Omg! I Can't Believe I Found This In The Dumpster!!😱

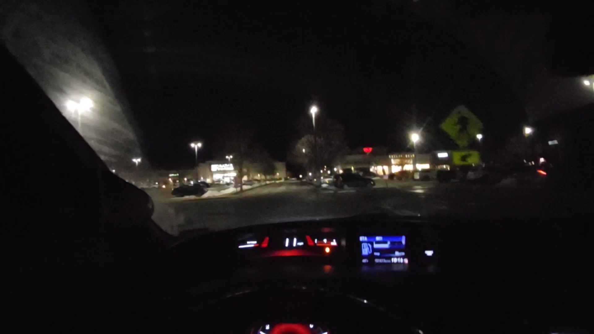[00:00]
what's up guys it's your boy Andy back with a dumpster diving video guys oh my goodness that was a bump we are over at all these
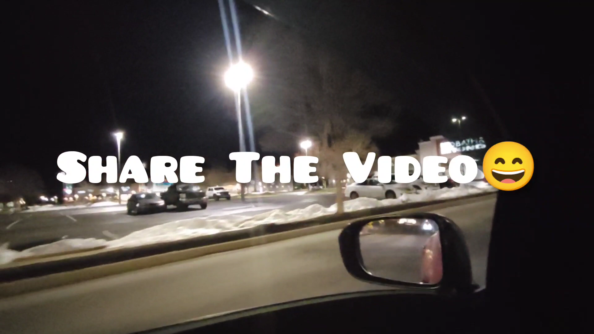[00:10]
shops all right so
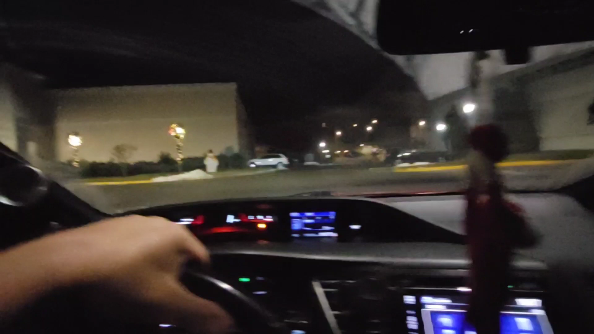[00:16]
make sure he was stopping at his stop sign
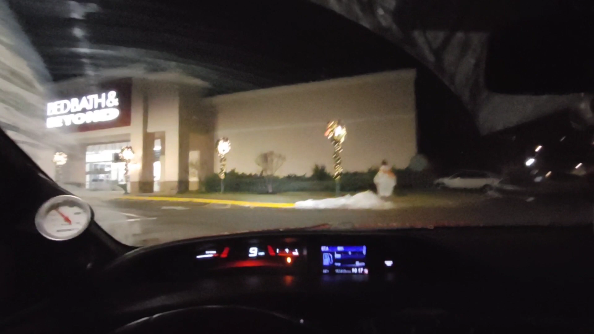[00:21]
okay so we were over at all these shops all right guys now I
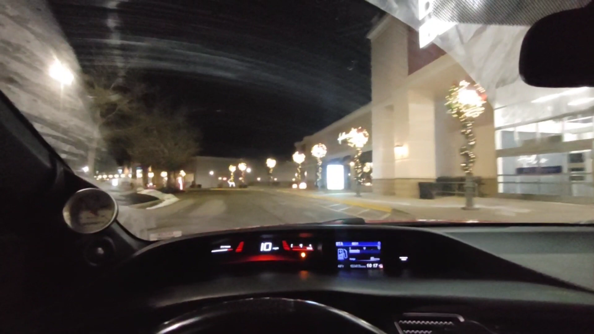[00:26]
know there is security here actually he's right in front of us look
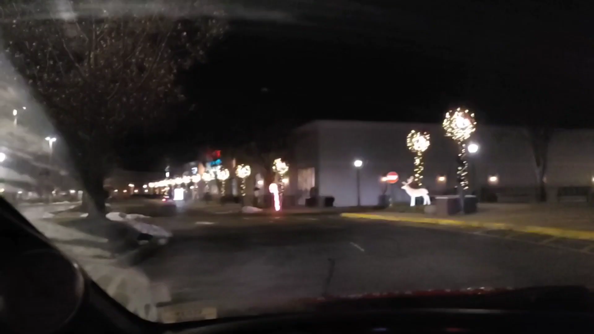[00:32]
there he is there's security there is security right there
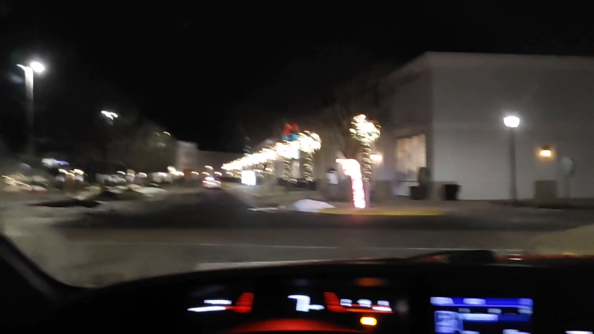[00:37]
so you know what we're going to dip back of this way and there's another security truck EA
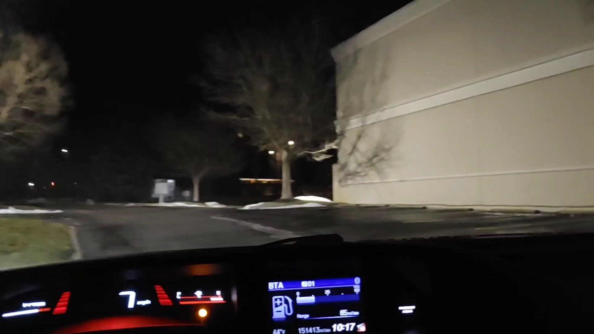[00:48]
all right hopefully hopefully they only have one security working that's that's what I'm hoping anybody coming that way no anybody this way no let's go let's get it into second gear all right okay so I'm gonna try to hit the Bath and Body Works over here
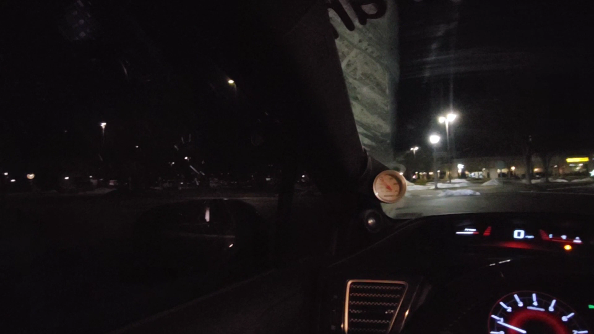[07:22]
I'm actually sitting here waiting for the security guard and I don't see him anywhere
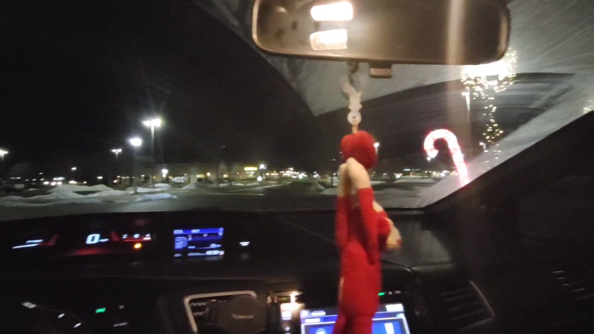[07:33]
okay so I found the security guard
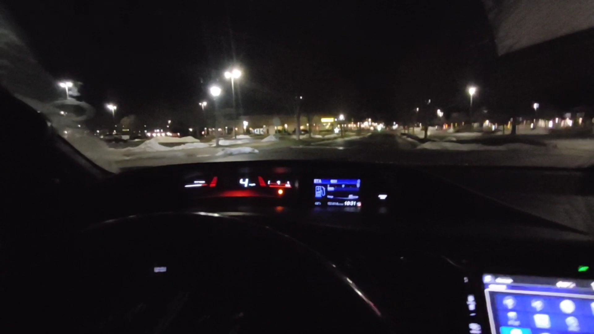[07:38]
he's actually all the way oh wait he's cutting through the middle he's way over there I don't know if you can see him on camera he's cutting across the middle whoops that was a gear that grinded there he is right there coming out at the intersection I think he's coming my way yep he's coming my way so uh let's see what happens there he is right now I don't know if he'll stop for me though